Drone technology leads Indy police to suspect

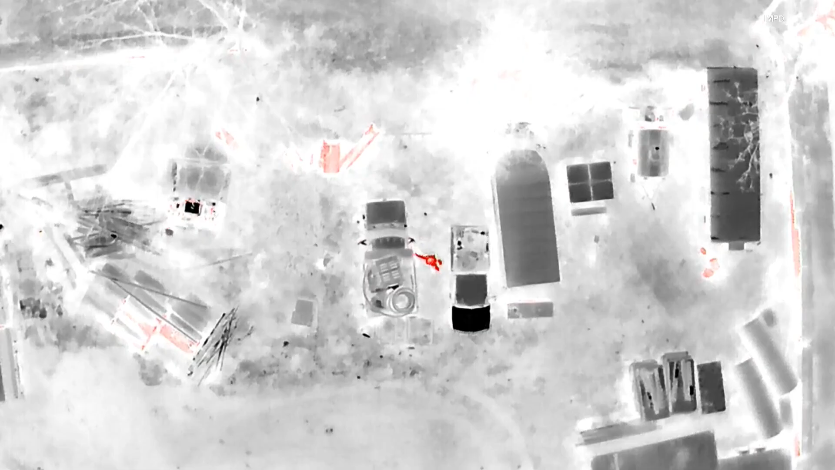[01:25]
Even thermal technology to help locate heat changes on the ground,
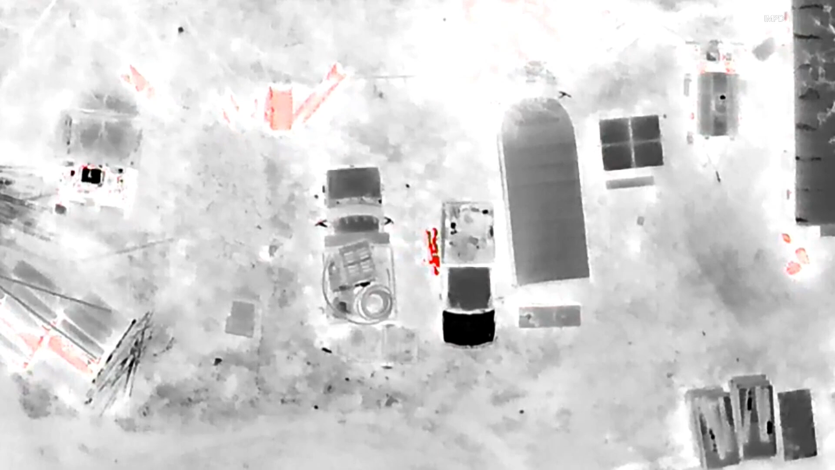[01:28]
allowing police to work smarter and faster, while making apprehensions safer.
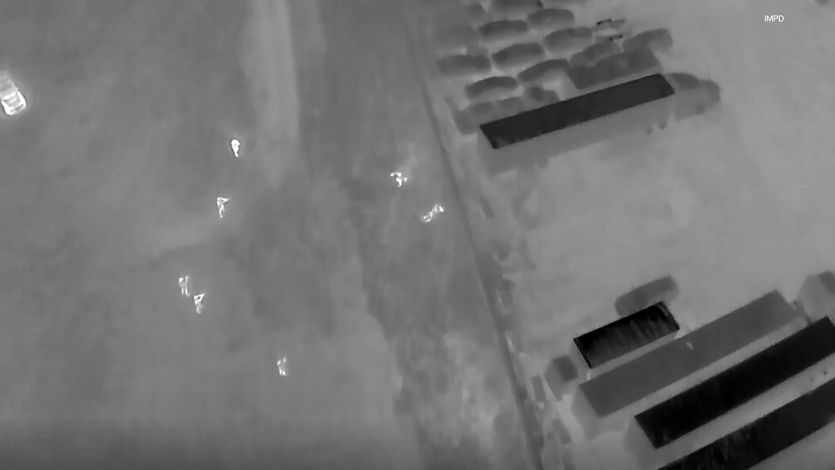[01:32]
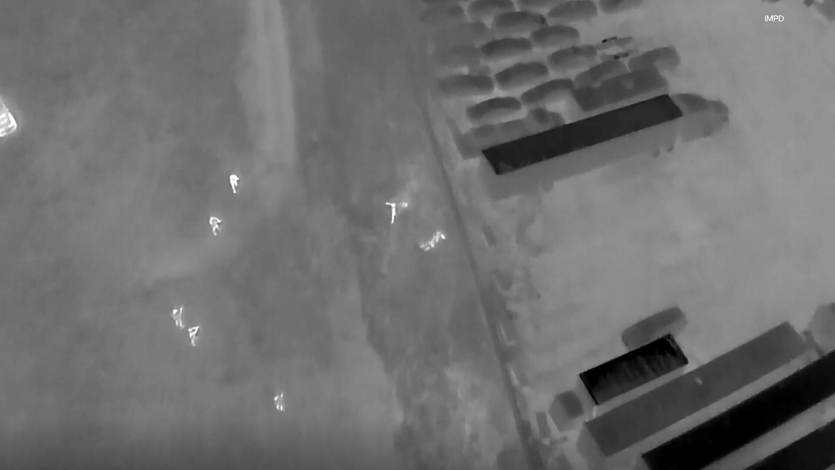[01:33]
We can't see thermal with our eyeballs heat. These drones can see that.
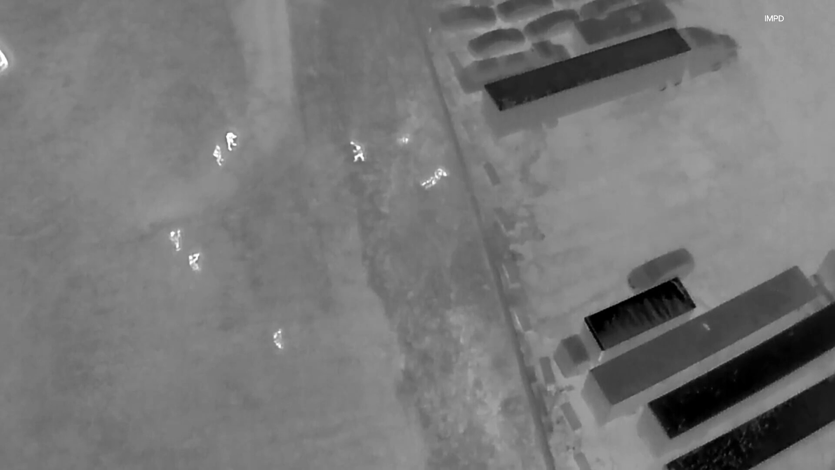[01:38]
So what it allows me to do when we're providing overwatch for canine,